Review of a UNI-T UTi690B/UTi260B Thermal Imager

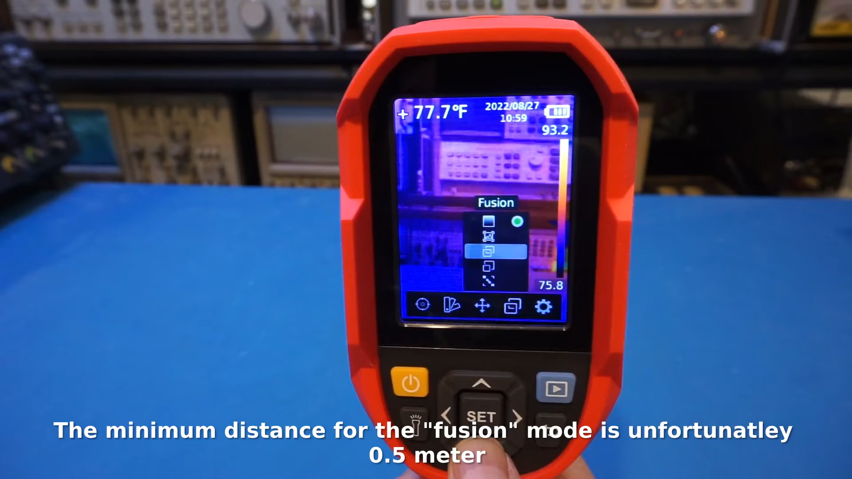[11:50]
On screen: spot 77.7°F
time identify the temperature but i find it a little bit of a hard to use because
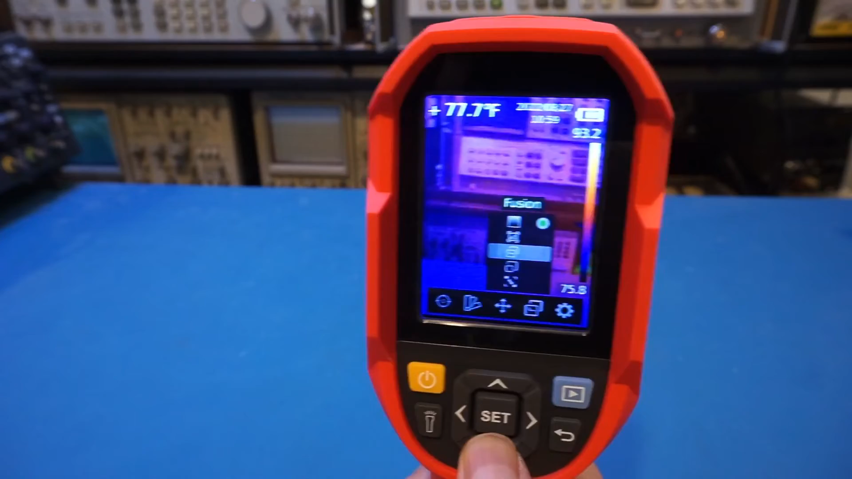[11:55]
On screen: spot 77.7°F
as you move around and you can see that the refresh rate is not
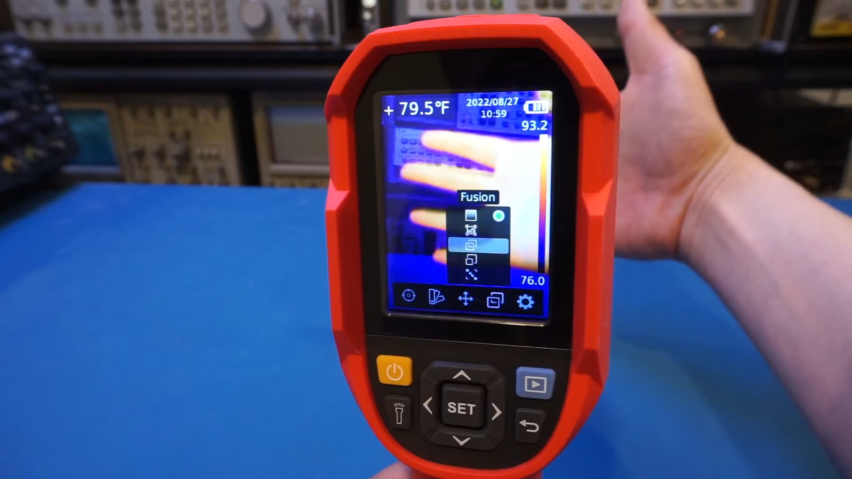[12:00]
On screen: spot 79.5°F
that great and also the two are not really aligned and
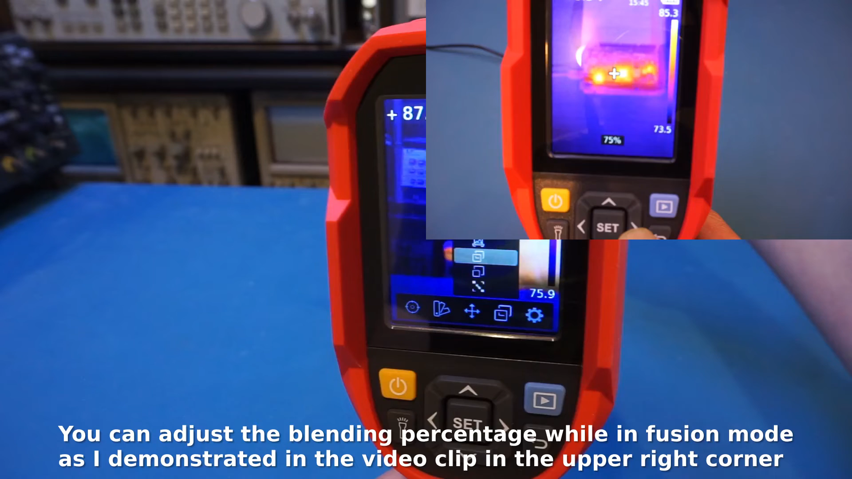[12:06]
actually will be aligned if you are at the right distance but
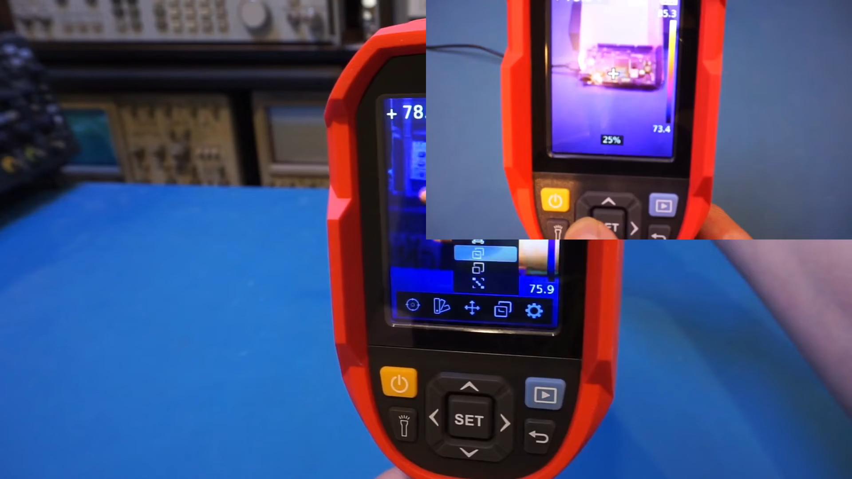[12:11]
it's very hard to dynamically adjust the alignment while you are doing measurement so
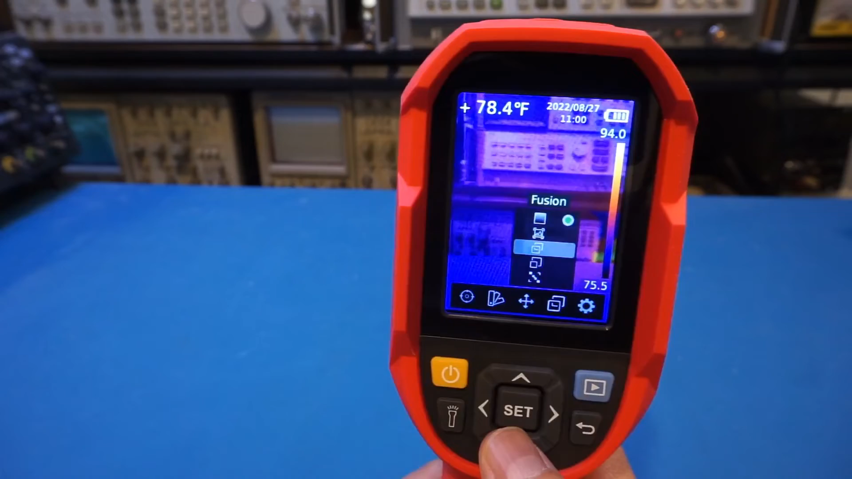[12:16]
On screen: spot 78.4°F
the next one we have is this picture in picture you can kind of have the
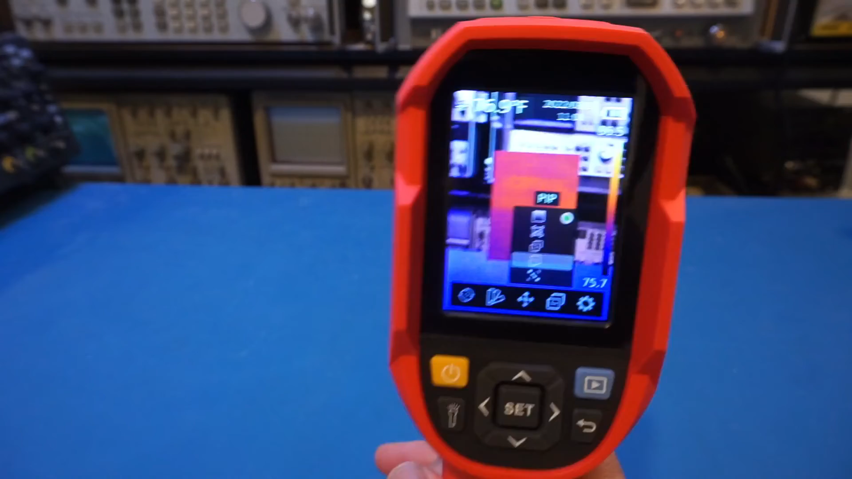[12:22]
view of where you are from the optical image and then you can concentrate on the
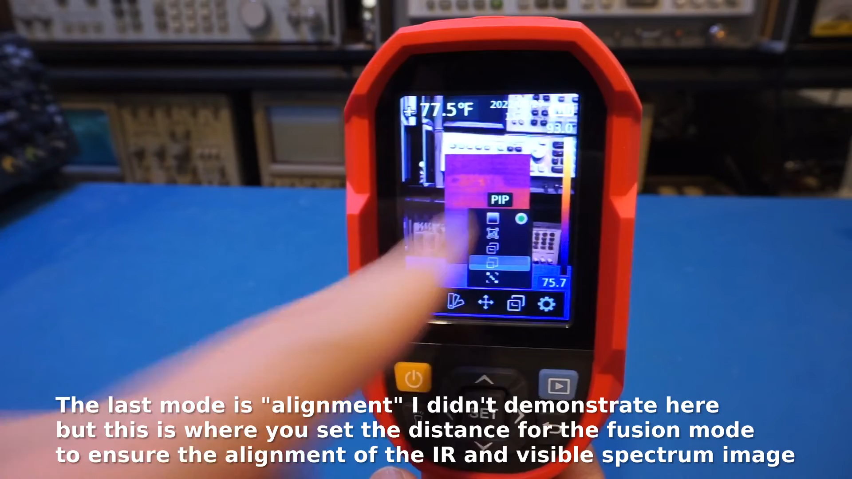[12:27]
On screen: spot 77.5°F
thermal image in the middle so that could be helpful so now move on to the settings
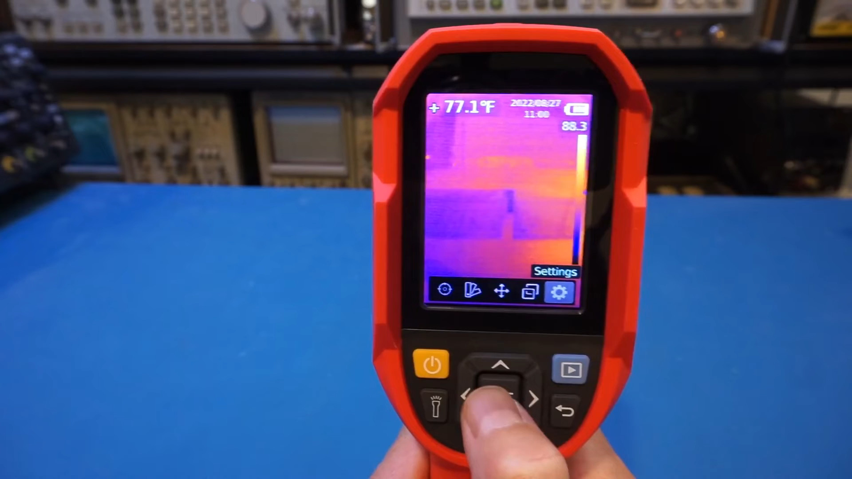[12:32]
On screen: spot 77.1°F
so this is where we can kind of find out what exactly the model number is so let me first get there and you will see that's the system settings
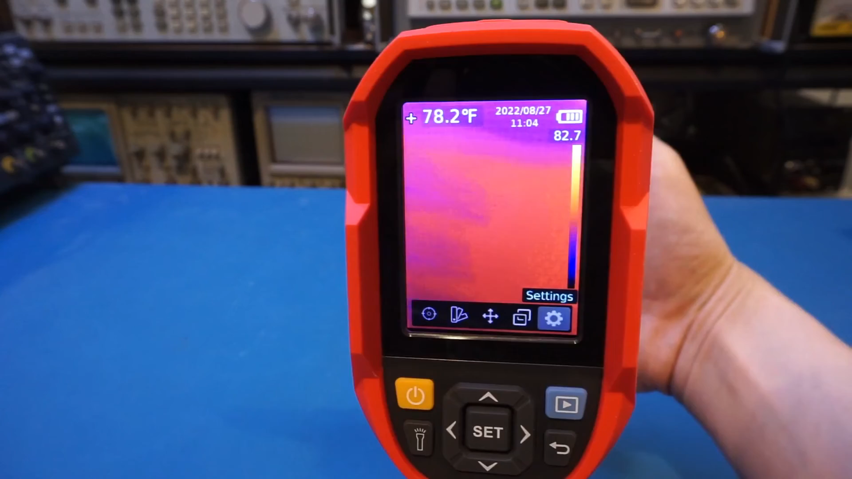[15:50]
On screen: spot 78.2°F
can see that image becomes a little bit dull because we're essentially measuring a much wider temperature range and i will probably put a few pictures of measuring hot objects using
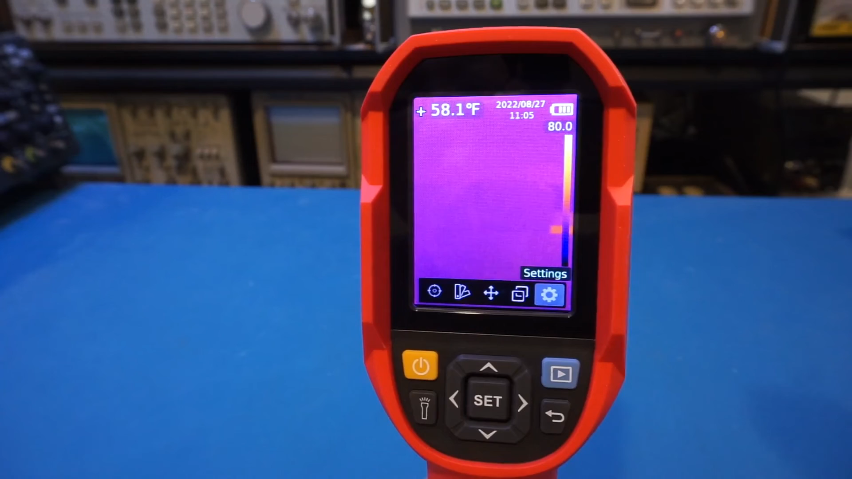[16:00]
On screen: spot 58.1°F
this camera on the video here so you can see what that high gain looks like but anyway so that's one of the drawbacks i see in